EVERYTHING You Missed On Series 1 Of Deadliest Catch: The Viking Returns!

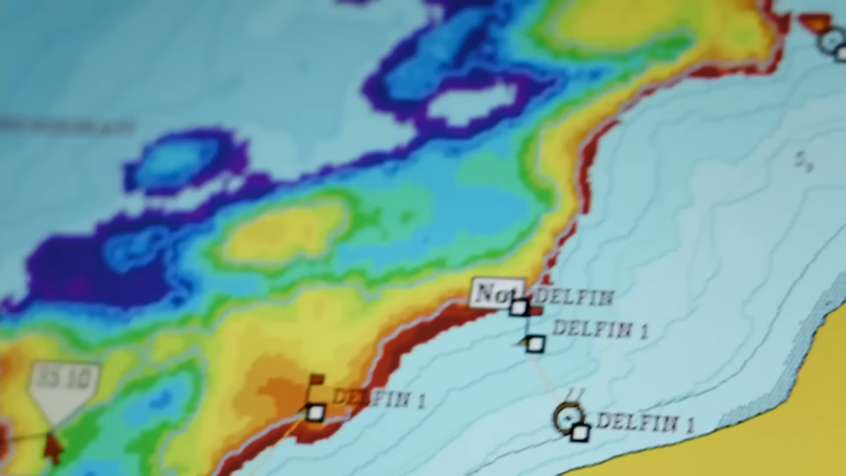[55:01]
When you get higher up on these ridges, very hard bottom, and you'll come up blank.
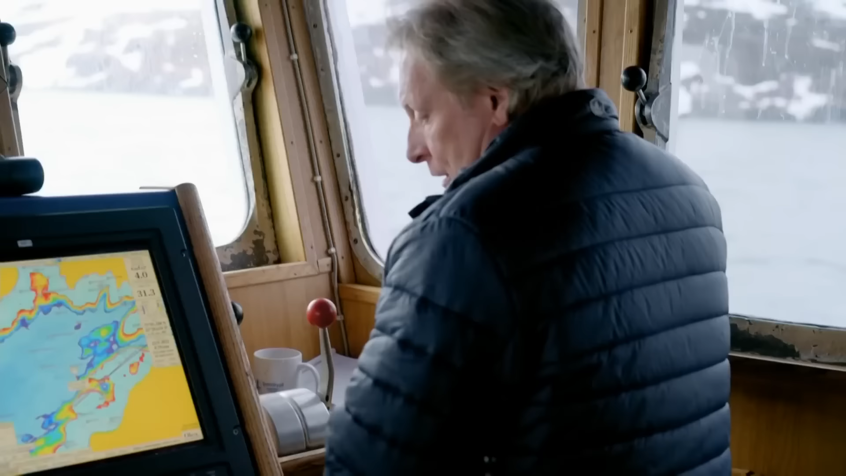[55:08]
So it seems like you're threading a needle
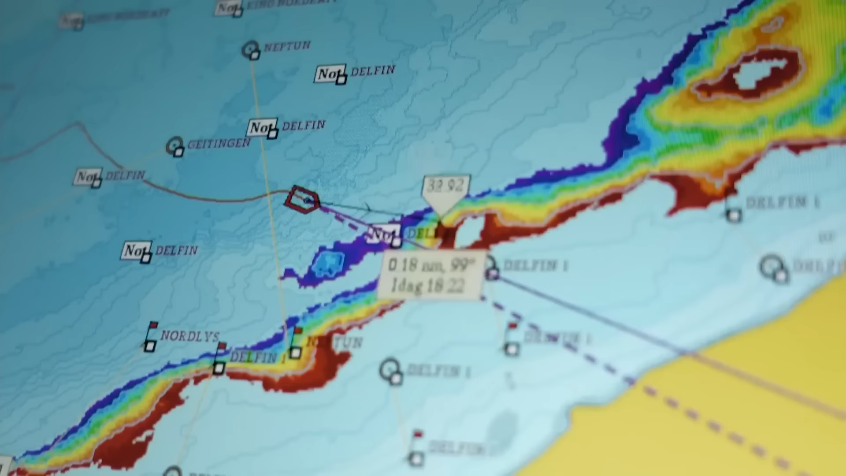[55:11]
every time you're fishing these ridges around this coast.